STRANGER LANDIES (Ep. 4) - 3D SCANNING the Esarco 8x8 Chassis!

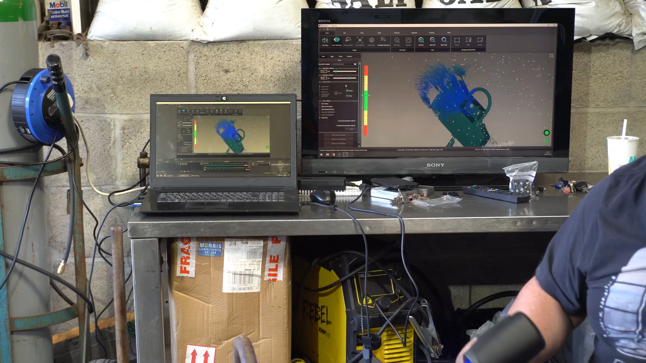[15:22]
The Scantec B11 system that Nick has here is a marvel of technology.
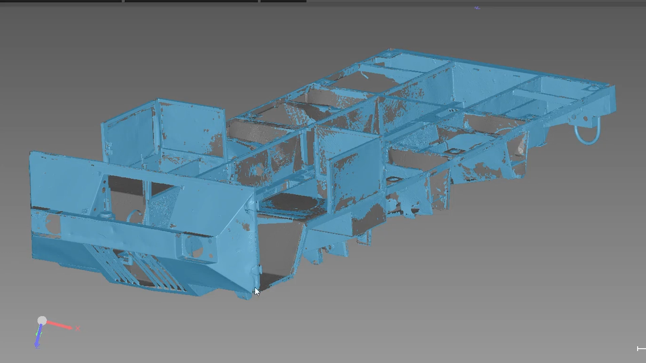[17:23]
The end result of all that arm waving and laser firing is an incredibly accurate 3D model of the entire Isako chassis and superstructure.
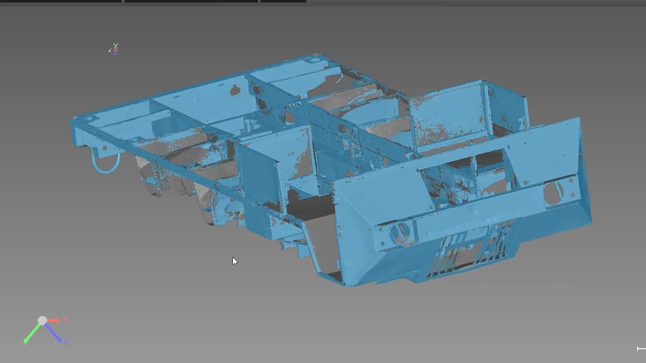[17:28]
With this we have a digital record of the exact shape and dimensions of the Isako and a very easy way of designing and cutting repair sections and panels to fit perfectly. 21st century technology is coming to the rescue of a very 20th century vehicle.
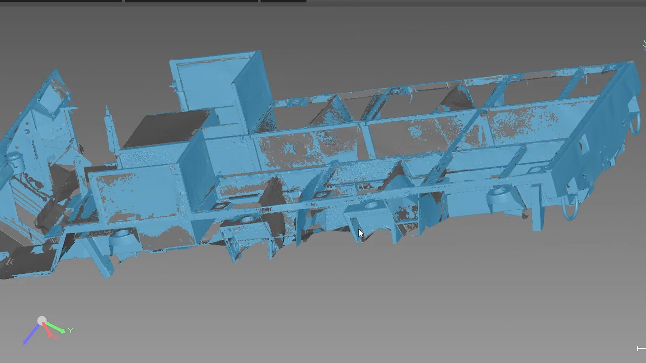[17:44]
I bet old Michael Somerton Rayner never imagined this when he was welding together this prototype in the early 80s.